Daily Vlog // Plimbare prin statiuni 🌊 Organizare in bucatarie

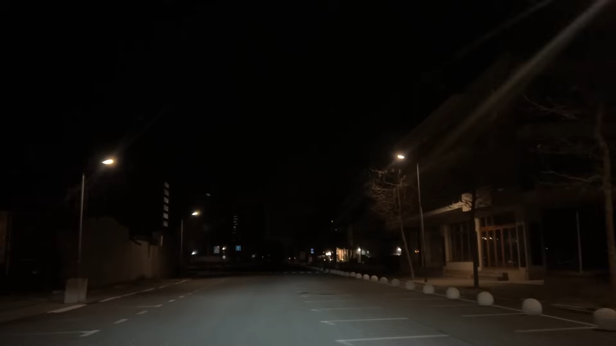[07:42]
Vă mai filmez și vouă dacă văd ceva interesant, deși pe întunericul ăsta vedeți. Cam așa arată Mamaia iarna. Superb! Superb, da. Nu o să mergem pe plajă sau ceva pentru că e friguleț acolo, vă dați seama. Și nici nu suntem foarte gros îmbrăcați.